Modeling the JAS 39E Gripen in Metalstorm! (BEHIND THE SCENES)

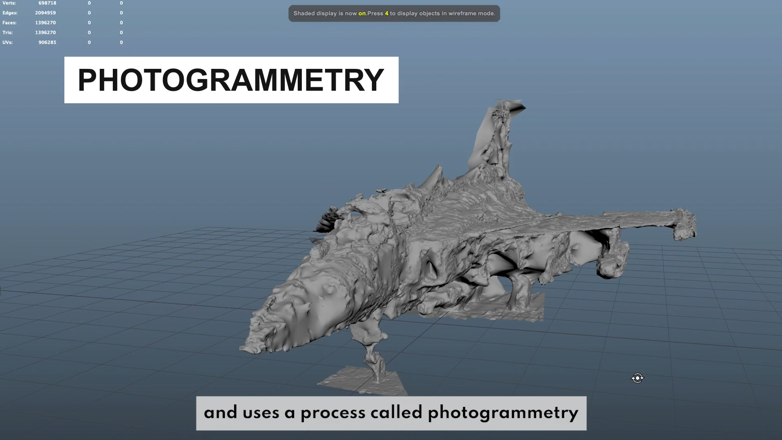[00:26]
The modeling team then extracts images from the video and uses a process called photogrammetry to generate a point cloud from these images.